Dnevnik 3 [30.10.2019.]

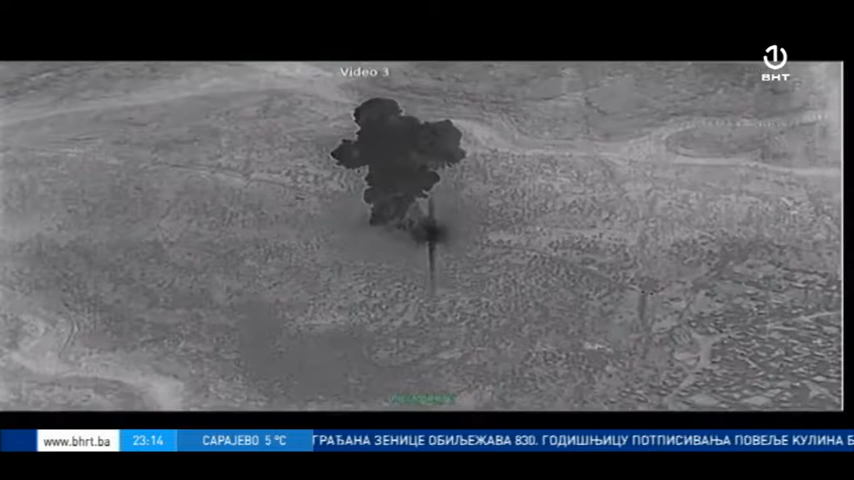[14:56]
video snimak na kojem se vidi kako američke snage zatvaraju Bagdadijevo postrojenje i